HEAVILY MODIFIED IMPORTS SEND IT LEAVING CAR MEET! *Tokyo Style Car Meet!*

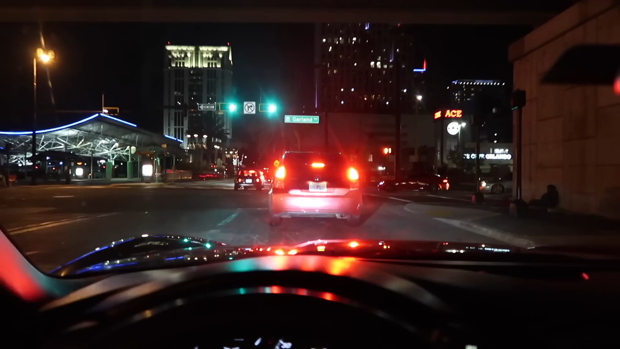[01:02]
I've gone to like quite a few Ace Cafe car meets, and there's always parking. I mean, there's maybe one time where there wasn't enough parking. This thing's probably overfilled now. Look, all those cars right here, those are all people trying to go inside the car meet.
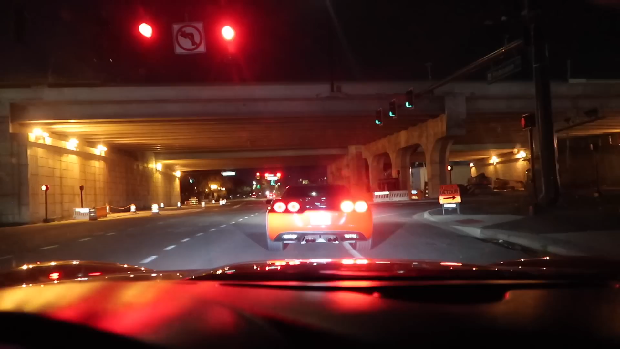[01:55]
Sectioned off. Dang it, this was my guess where how I was gonna sneak in.